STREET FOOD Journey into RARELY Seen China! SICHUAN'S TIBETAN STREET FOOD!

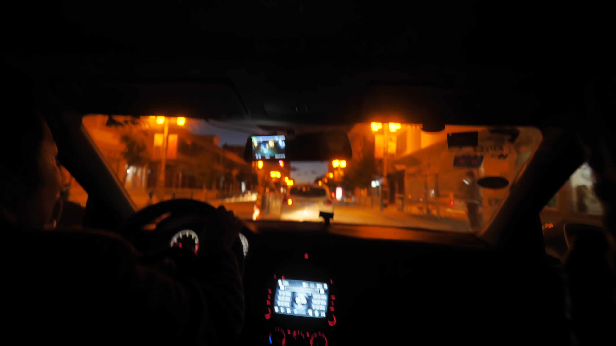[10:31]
We arrived to Litang super late at night, both with pounding headaches from the elevation,